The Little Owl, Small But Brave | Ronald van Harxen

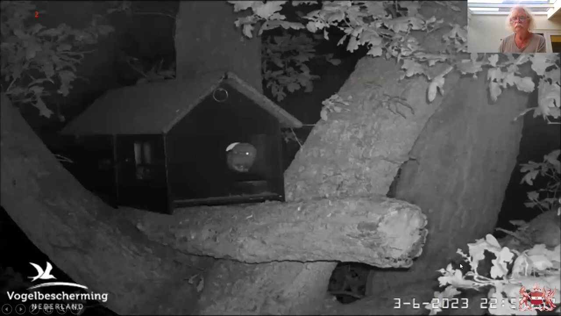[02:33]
What we see is the images from Berleef de Lente. It's the Dutch counterpart of Springwatch. And it's June the 3rd of this year.
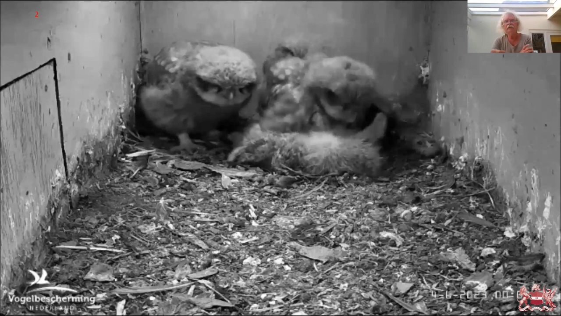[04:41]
And they are eating from the hare.
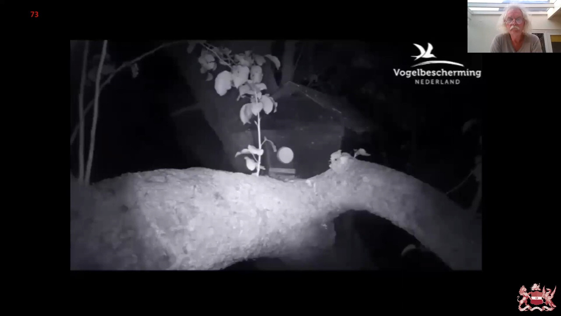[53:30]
A stone martin. He tries to enter the nest box because obviously he smells there is something to eat inside.
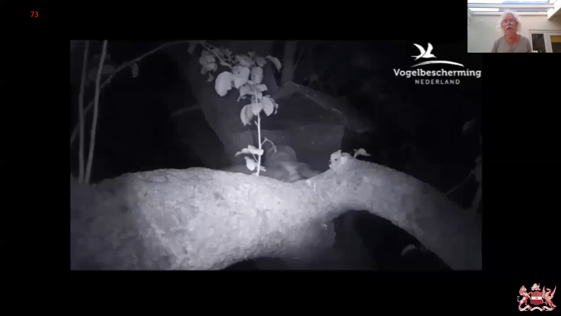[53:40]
But he is also attacked by the by the elves. This box is martin proof. So he cannot enter the nest box. But he doesn't know that, of course. The second and third attack. Of one of the owls.
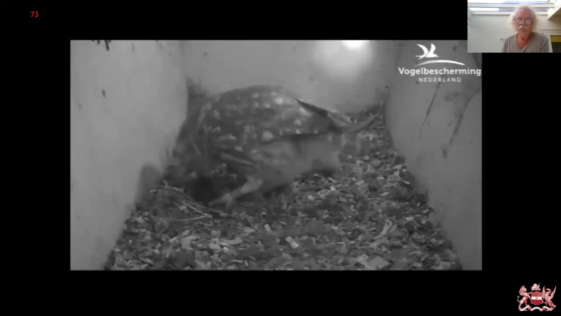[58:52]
But he is doing his best. And the young are very hungry. And of course they haven't eaten for several hours now.
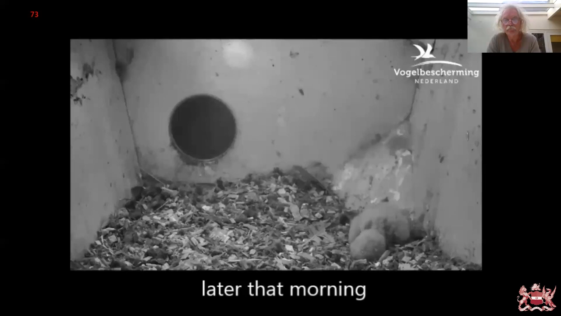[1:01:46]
Died. This is the last one.
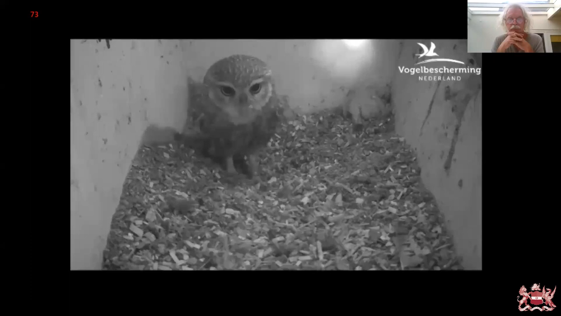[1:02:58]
And the same day. A few hours later.
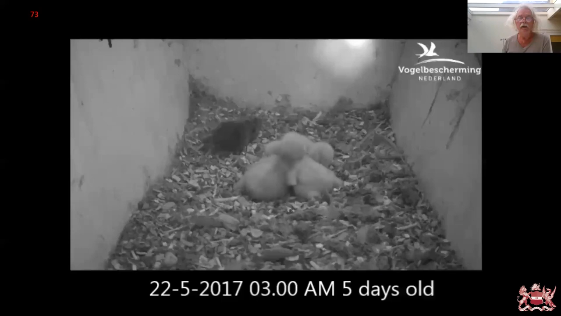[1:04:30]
The pair. They. Succeeded. In. In bringing up. A new young. So.